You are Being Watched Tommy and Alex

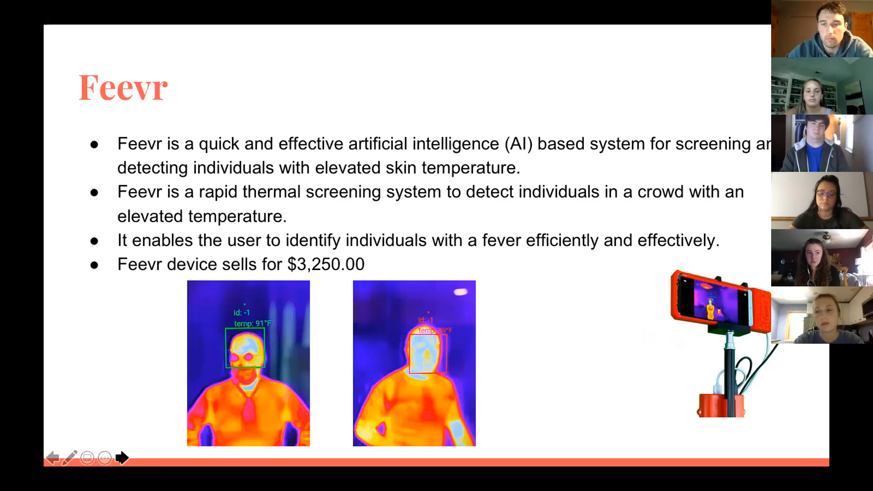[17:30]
It identifies your face and, but I know the, it definitely has something to do with the app. Okay. But yeah, I think it could definitely be effective in large areas. So that you could then see, we'd have a sense of who was, who had a fever and that would hopefully stop the spread or reduce the spread.